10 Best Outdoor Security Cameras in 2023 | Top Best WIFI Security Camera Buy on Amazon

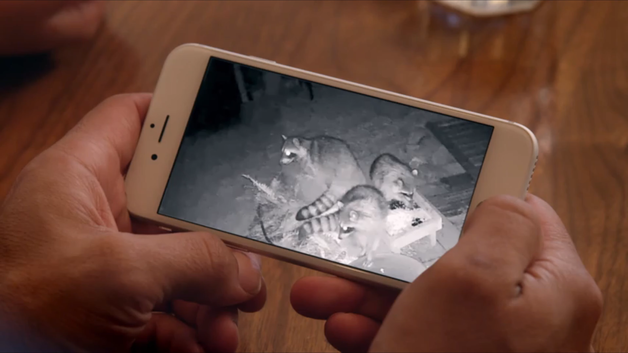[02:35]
Arlo has definitely made an impact in our lives. It's really made being safe simple. Number 3.
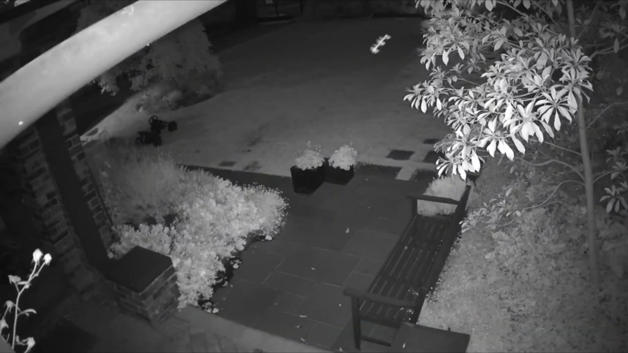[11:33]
Get push notifications on your smartphone when thermal activity is detected so you can take action immediately.